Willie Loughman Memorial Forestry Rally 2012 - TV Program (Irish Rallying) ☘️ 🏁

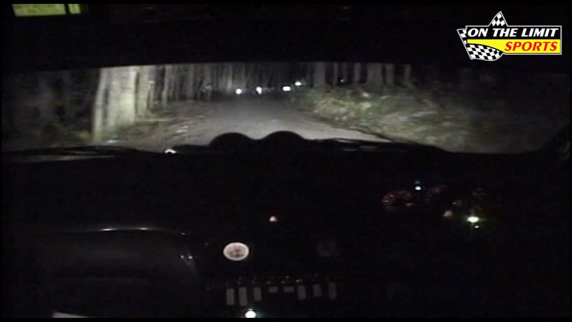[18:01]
One ahead, one right and turn six right fast. Six right fast, in the dip, 40. Right into three left, right into three left, 80.